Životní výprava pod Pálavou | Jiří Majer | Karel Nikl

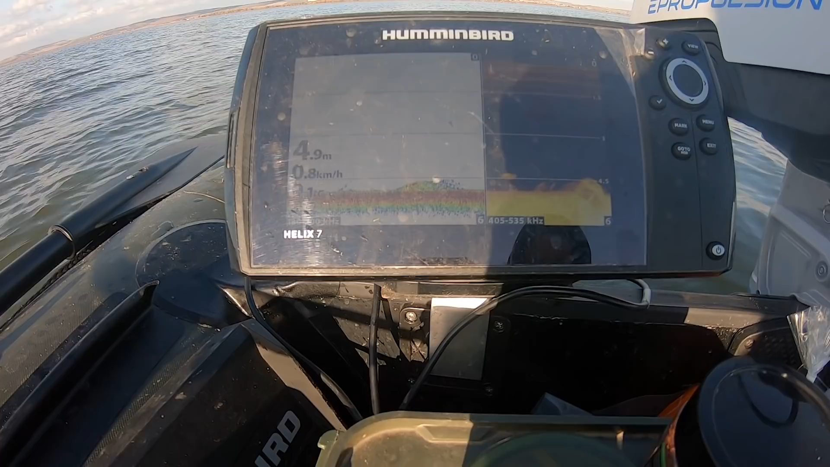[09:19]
On screen: depth 4.9 m, speed 0.8 km/h
Našel jsem takovej jeden kmen, zhruba půl metru v průměru dva metry dlouhej.
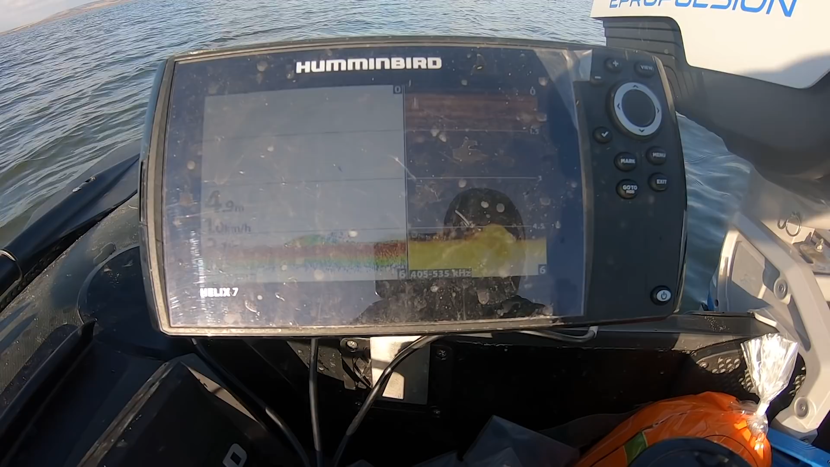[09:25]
Všude vokolo bylo sice bláto, ale to mi nevadí.
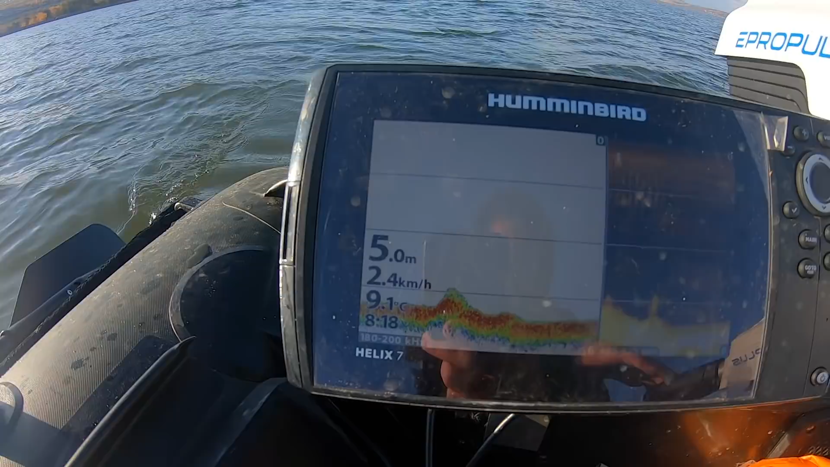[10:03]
On screen: depth 5.0 m, speed 2.4 km/h
Ale já jsem to položil několik metrů vedle, kde bylo takovýto bláto, jak jsem říkal, tak v tom velice rád chytám.
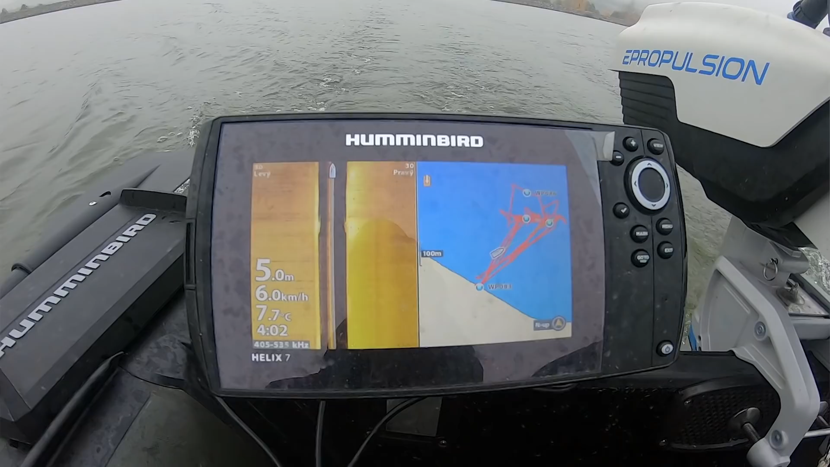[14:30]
On screen: depth 5.0 m, water 7.7°C, speed 6.0 km/h
Jak jsem tam jezdil asi tři čtvrtě hodiny se holotem, našel jsem tam takovou vyvýšeninu o 20 cm, vedle byl pařez,
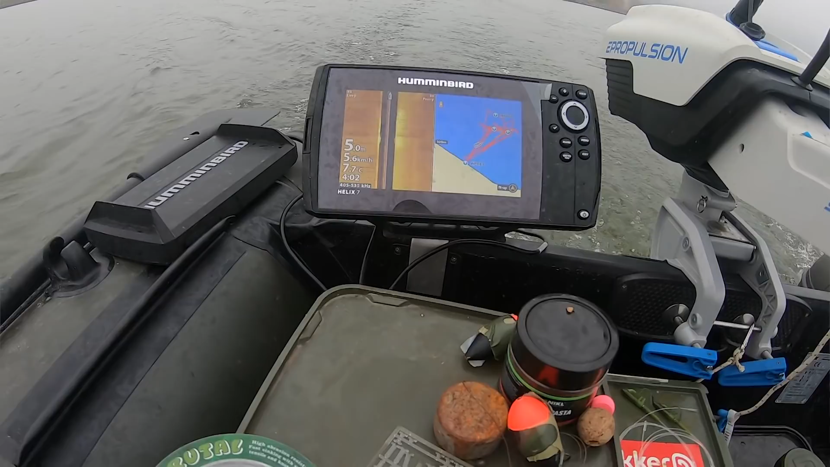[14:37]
tak jsem ten pravý prut položil právě na tohle místo do bláta. Podhák jsem našel dvě 24 devila, na kterém jel půl kyla docela na prostor.